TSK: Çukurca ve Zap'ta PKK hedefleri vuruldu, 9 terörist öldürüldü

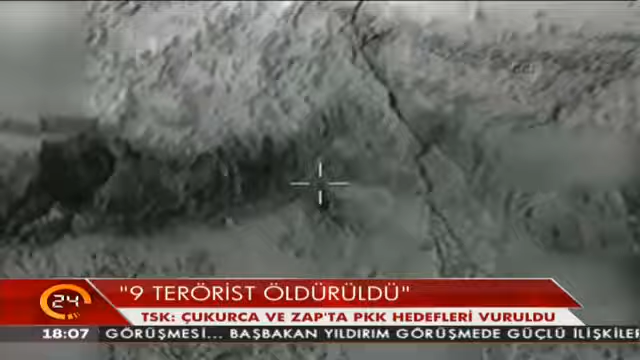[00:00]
Terör örgütü PKK'ya yönelik hava harekatında 9 terörist etkisiz hale getirildi.
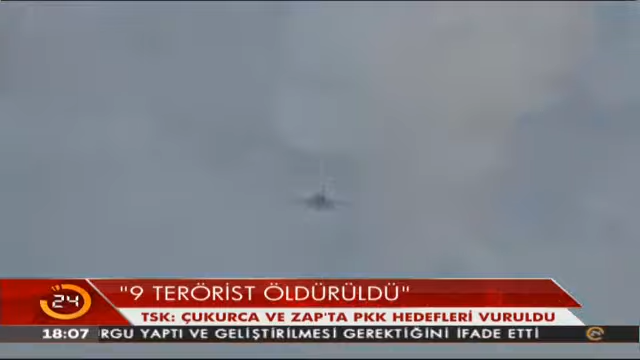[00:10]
Türk Silahlı Kuvvetleri Akkari Çukurca'da tespit edilen terör hedefinin havadan vurulduğunu, 6 teröristin öldürüldüğünü açıkladı.
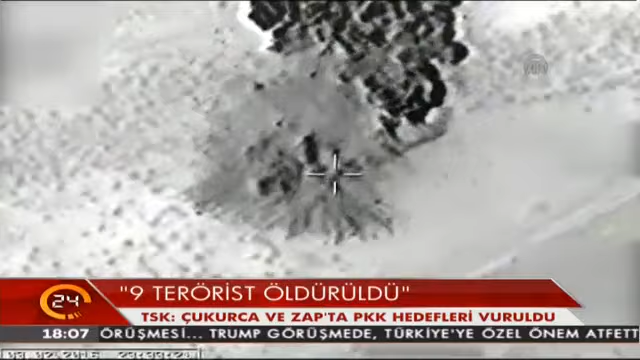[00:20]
Ayrıca Irak'ın kuzeyindeki terör örgütü PKK'nın zap kampı da bombalandı.
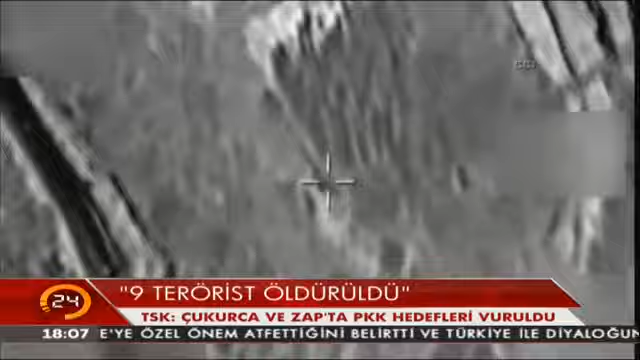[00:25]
Teröristlere ait barınak ve sığınakların bulunduğu 3 hedef imha edildi.